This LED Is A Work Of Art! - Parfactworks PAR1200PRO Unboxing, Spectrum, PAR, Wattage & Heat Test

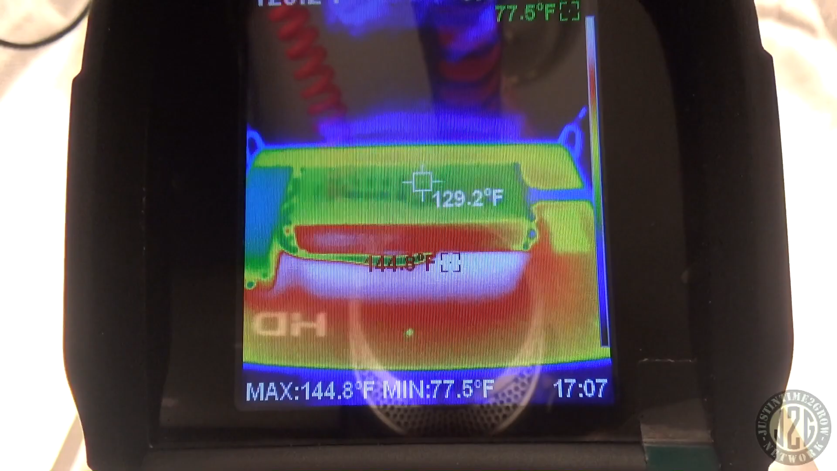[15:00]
On screen: spot 129.2°F, max 144.8°F, min 77.5°F
looks like hot spot 145 right under the driver
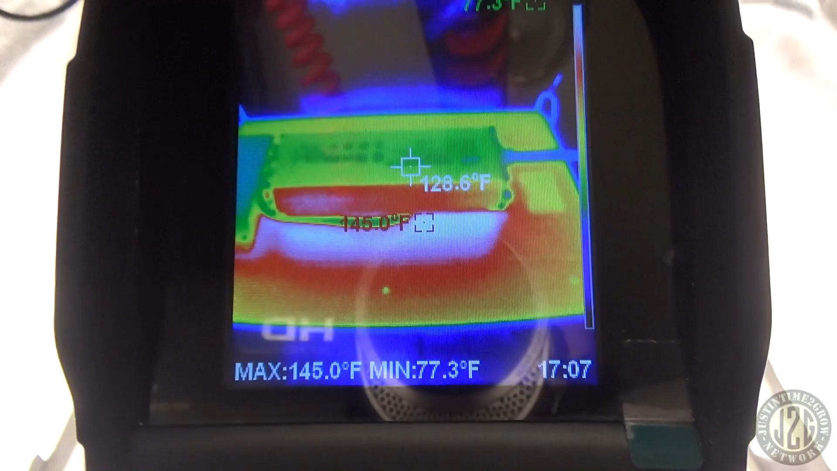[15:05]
On screen: spot 128.6°F, max 145.0°F, min 77.3°F
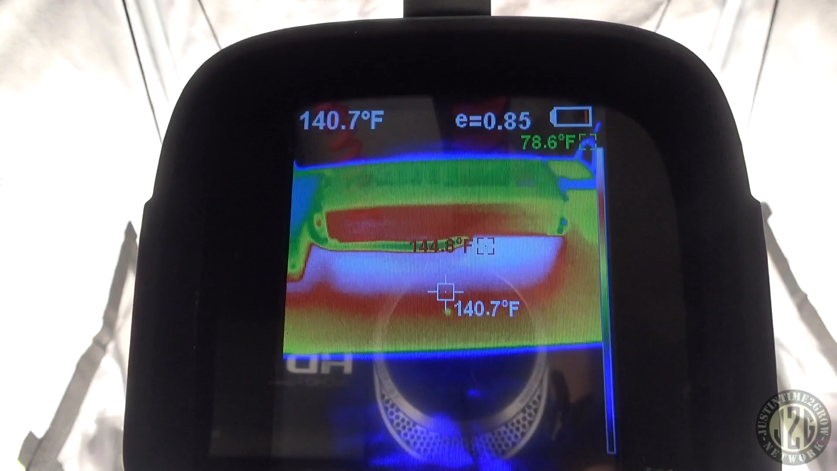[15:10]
On screen: spot 140.7°F
let's check the sticker over here